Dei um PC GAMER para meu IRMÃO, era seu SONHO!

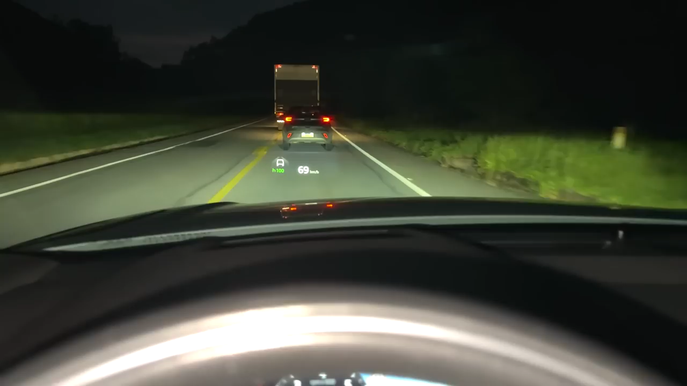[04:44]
E ele tá indo mantendo essa distância. Se esse carro da frente sair, ele vai atingir a velocidade dos 100 km por hora. Mano, eu achei isso super legal. Pra viagem longa, você só precisa ficar controlando aqui o volante.